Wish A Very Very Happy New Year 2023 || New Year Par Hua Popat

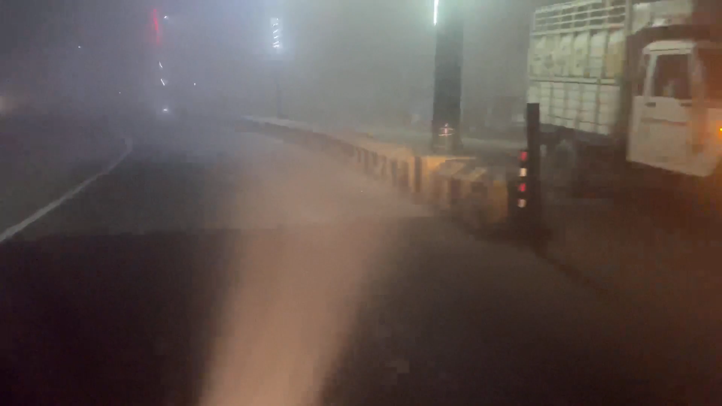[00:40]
तो मैं � भी नहीं दिख लिए हम लोग जा रहे हैं नुएयर पार्टी बनाने पर पट नहीं हो जाए यह देखे सजावड अतनी लाइटिंग वैटिंग हो रहे है तपी नहीं दिखना यह
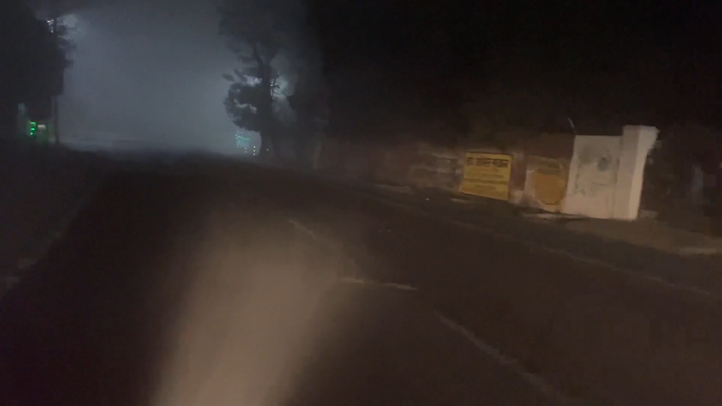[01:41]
अब कोच नहीं दिख रहा है यहां